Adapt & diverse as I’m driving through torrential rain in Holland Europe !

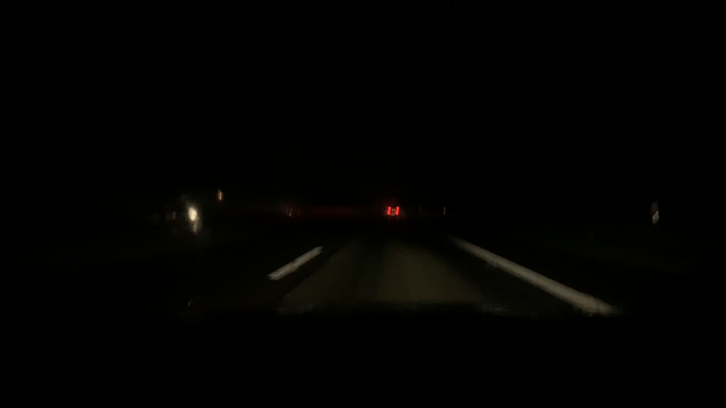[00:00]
So this is a little taste of what my visibility is like doing the speed limit and it's raving so hard driving on the opposite side of the road in torrential conditions and it tests us.